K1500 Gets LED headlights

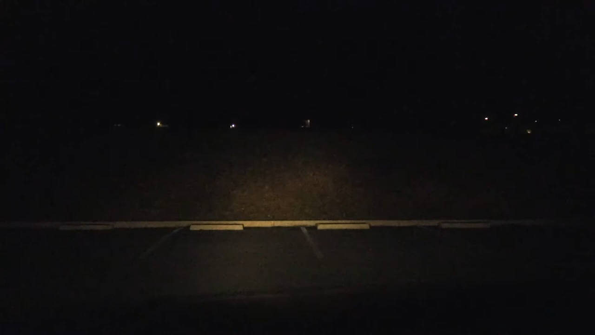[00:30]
It is hard to see sometimes going down certain roads as you can see it's not very bright so what I'm gonna do is I'm gonna I wanted to see what it looked like now versus what it's gonna look like once I change out the headlights. I'm about to head down to the shop once I head to the shop I'll come back here and we can see if we can see a difference between what these look like and what the new ones look like.